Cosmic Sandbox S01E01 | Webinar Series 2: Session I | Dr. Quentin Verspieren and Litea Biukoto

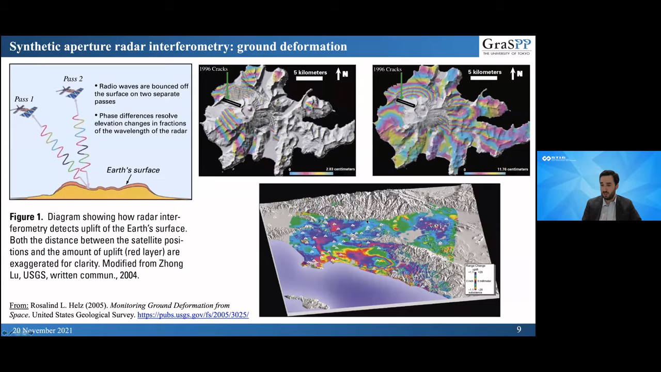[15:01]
But it is something that, unless you have very good space technologies, you cannot detect movement of the ground that are around 1 or 2 centimeters. Similarly, in an earthquake-prone region of Los Angeles, it's very useful to measure ground deformation using satellite. And the final example that I wanted to use was more straightforward use typically.